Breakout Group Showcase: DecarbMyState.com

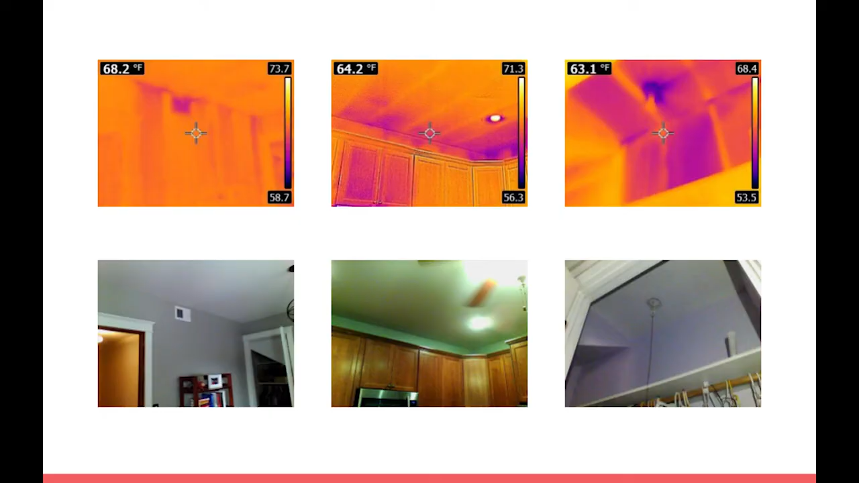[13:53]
As part of this, you could see, uh, this is actually part of the blower door test. This is like someone went around with a, uh, an infrared gun and this is like different places in my house. Dark is bad.